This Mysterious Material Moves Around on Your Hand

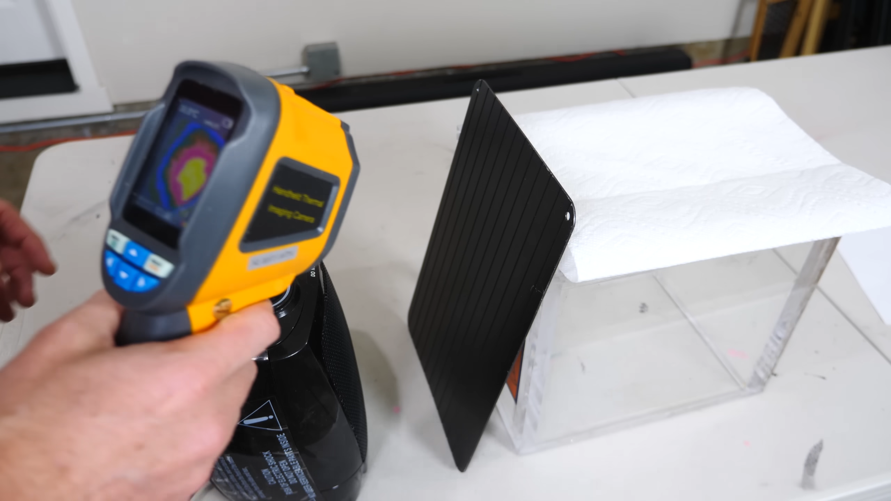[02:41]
okay so i'm just heating it up right now try to get it to 37 degrees celsius which is body temperature we're at 30 right now okay we're at 34 degrees celsius that should be close to temperature of my hand okay let's put it up here now without touching it with my hands